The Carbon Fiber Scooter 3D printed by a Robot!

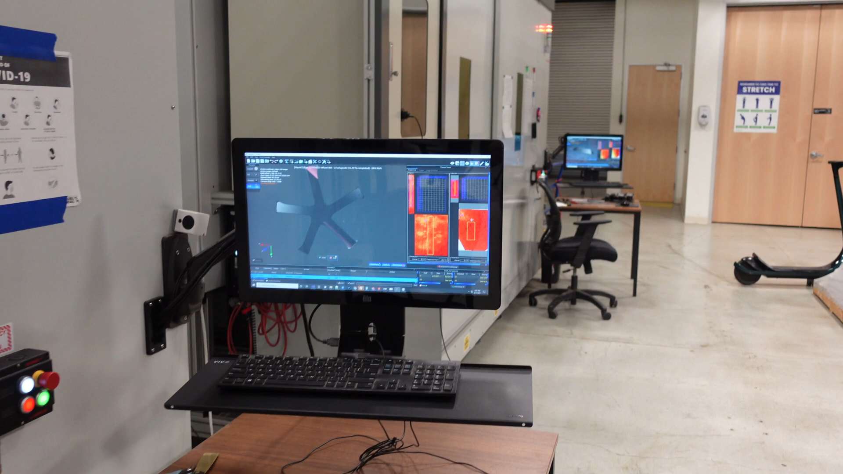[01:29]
So this will show exactly what the printing, this looks like it's a wheel for the Superstrata, and then it kind of shows the camera basis as well.